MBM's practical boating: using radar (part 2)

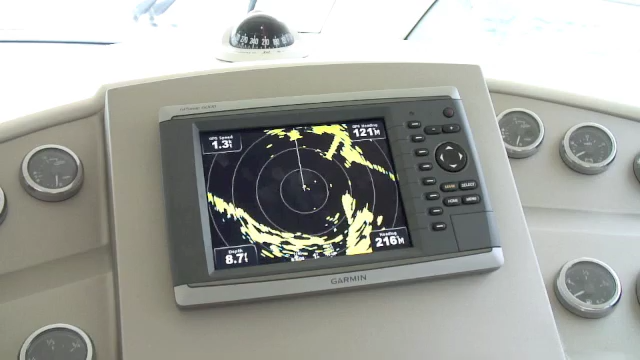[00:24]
We're going to bring up our electronic bearing line and we're going to adjust it so that we can put it on our target, in this case this one here. Now the idea is as we're moving along we keep an eye on that target and if he
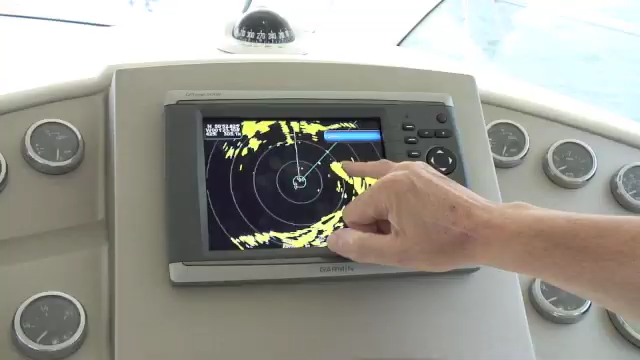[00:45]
slides down the bearing line towards us in the middle we know that there's a risk of collision.
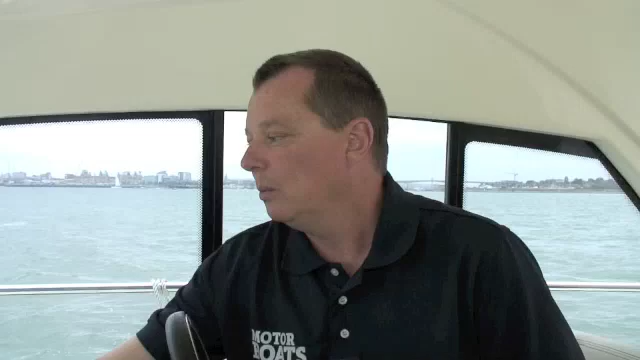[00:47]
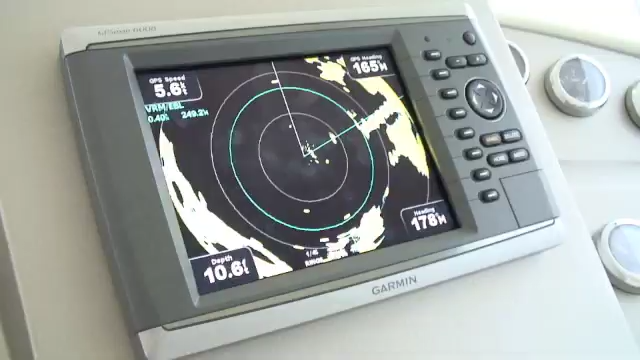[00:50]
A variable range marker is used for finding the distance from an object, be it another boat or a headland, and used in conjunction with an EBL is great for position fixing.
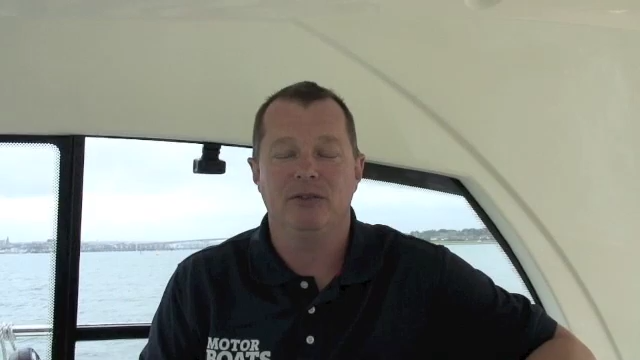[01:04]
So we bring up our VRM and EBL,
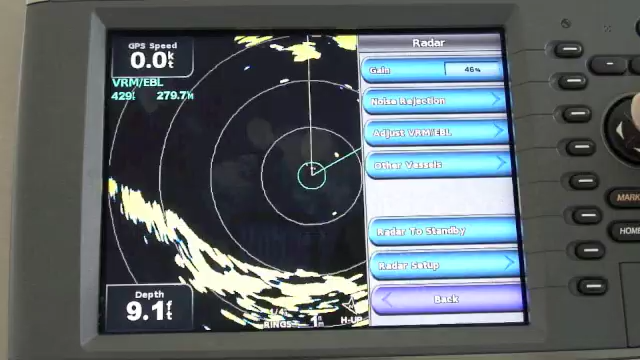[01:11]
we adjust it,
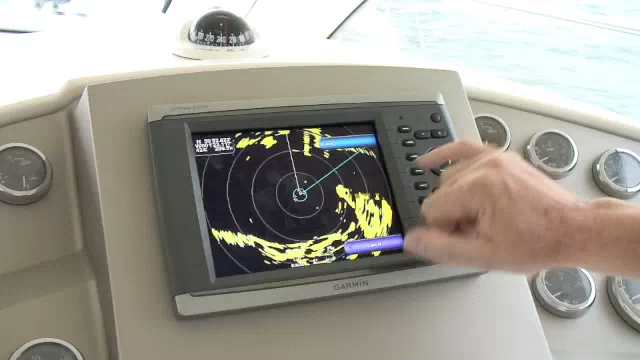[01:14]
now we need to find out where we are in conjunction to this headland which we can identify on the chart. So we bring the electronic bearing line round, let me take out the variable range marker, give us the distance, and we now can see
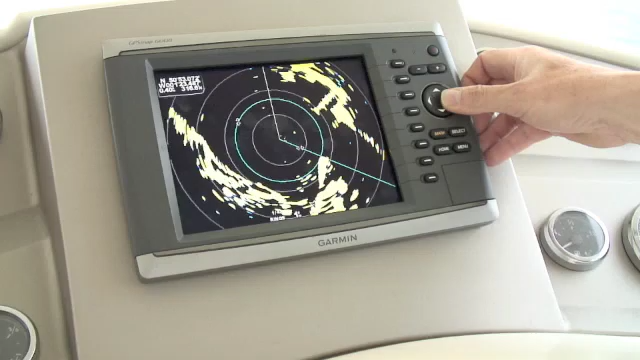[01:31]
that we are 0.41 nautical miles, 314, 315 degrees from that headland. We can now use that to plot our position on the chart.
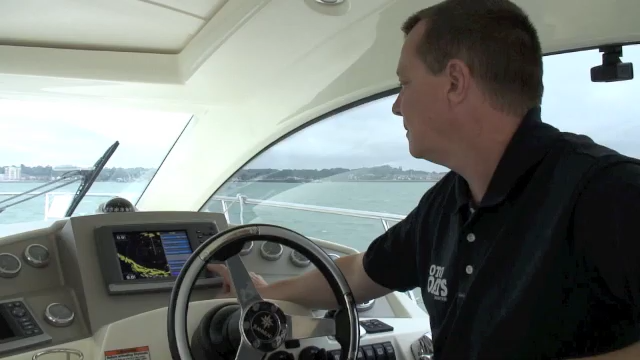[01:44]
MARPA, which stands for Mini Automatic Radar Plotting Aid, is a very useful function that all radars have now. It's used for collision avoidance and here's how it works. To acquire a marker target we put the cursor on the target in question,
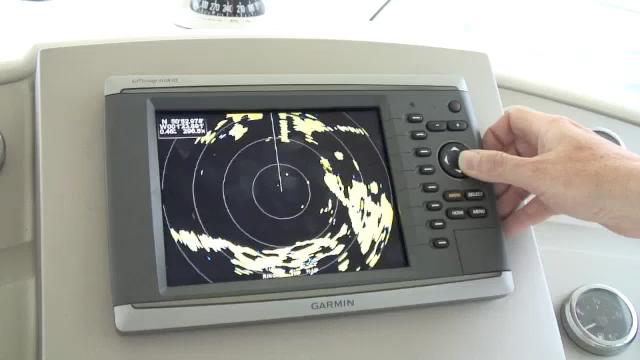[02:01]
that's the acquire target button. So after the scanner has given it 3 or 4 sweeps,
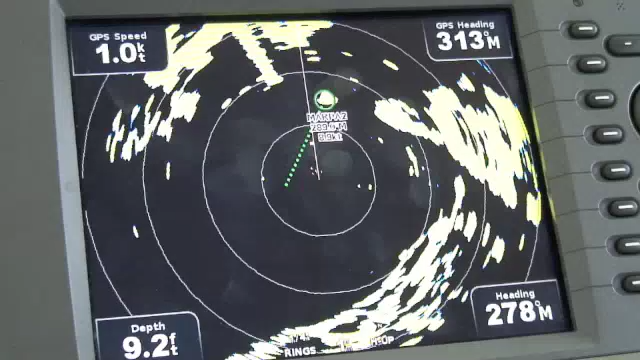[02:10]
it will lock onto the target and it will provide information such as the target course and target speed.
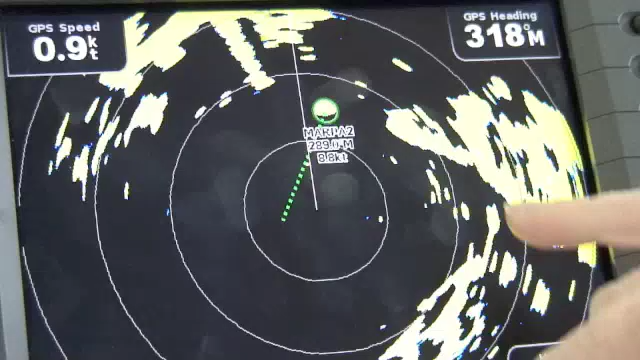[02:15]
It will also give you a vector and give you a rough idea of where that vessel is going to be in a set amount of time.
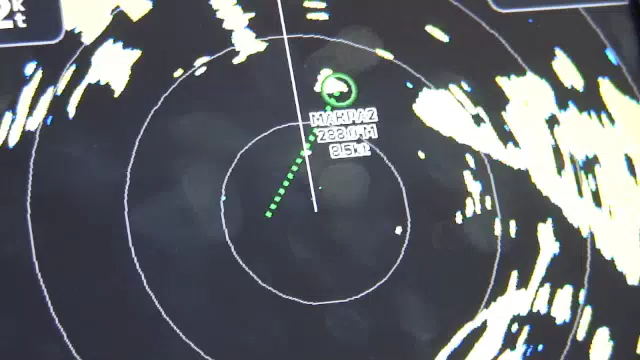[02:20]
In this case it's set to 3 minutes, so we know that in 3 minutes this vessel is going to be around about here in relation to us.
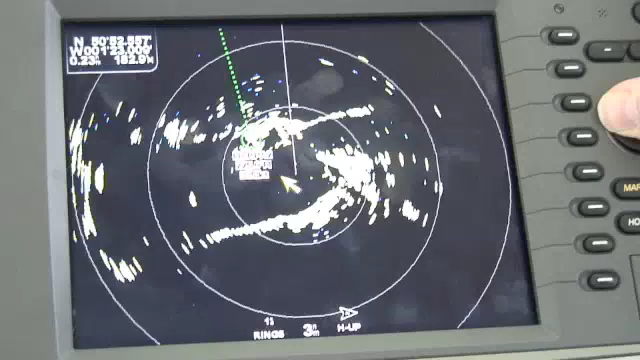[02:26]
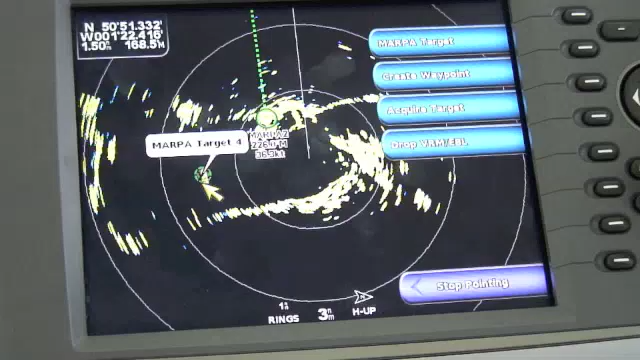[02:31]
You can find out more information about the target by going into the menus.
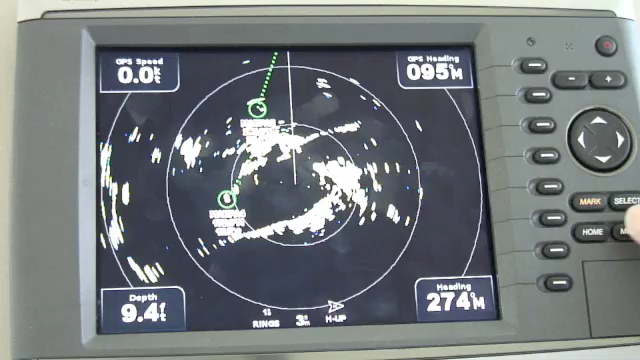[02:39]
Now we can bring up a list of our MARPA targets,